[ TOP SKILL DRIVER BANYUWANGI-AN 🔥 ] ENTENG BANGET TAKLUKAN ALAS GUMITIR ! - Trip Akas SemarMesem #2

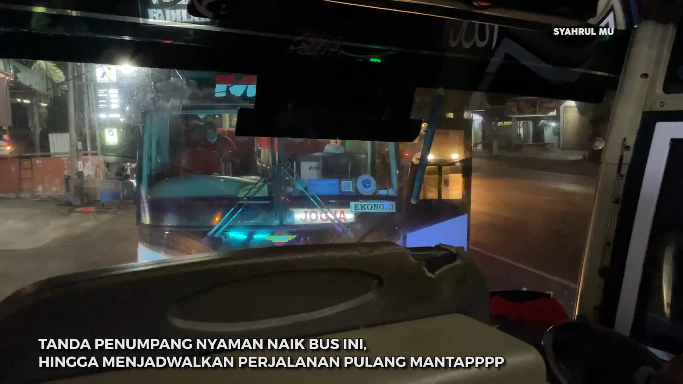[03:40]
Belakangnya ini. Oh, belakangnya ini nomor 2. Orang berapa 3 juga? Iya. Ikutin ini lagi aja. Iya, iya, iya.